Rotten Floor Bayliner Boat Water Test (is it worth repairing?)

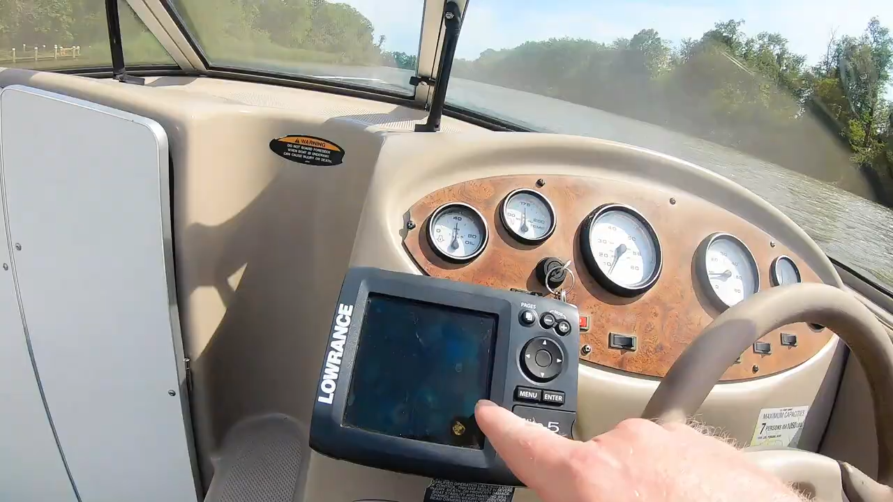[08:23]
My depth finder is not working. So I got to figure out what's going on with that. It's the same depth finder that I use for my, uh, my John boat.